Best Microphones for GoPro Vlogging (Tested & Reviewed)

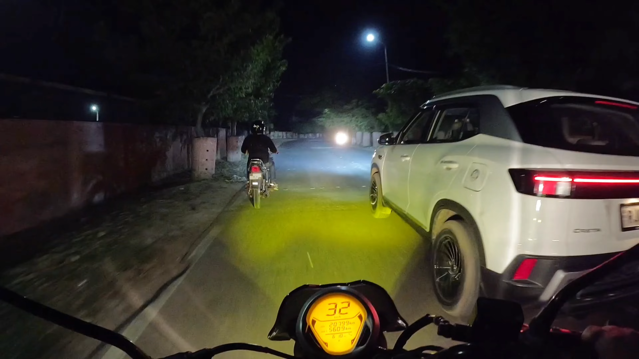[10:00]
झटके दे रही गाड़ी यार मेरी।
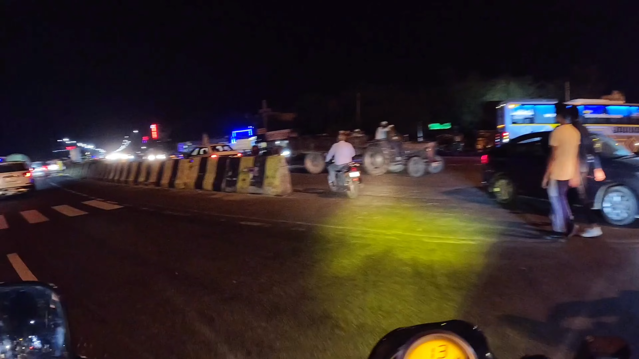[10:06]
तो दोस्तों सारा चौराहे पे आ चुके हैं और यहाँ से ये कट है,
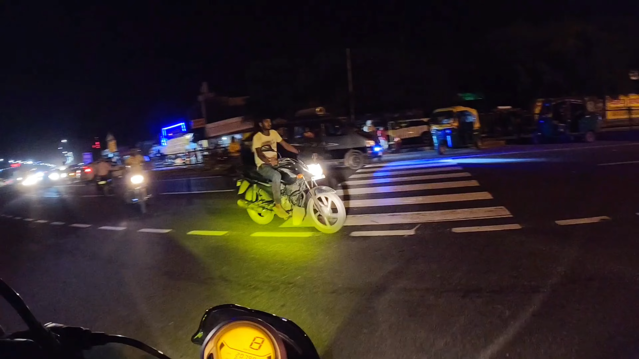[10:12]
एक तो ये जाता है सीधा आगरा के लिए और हम जाएंगे सीधे बस स्टैंड की साइड में।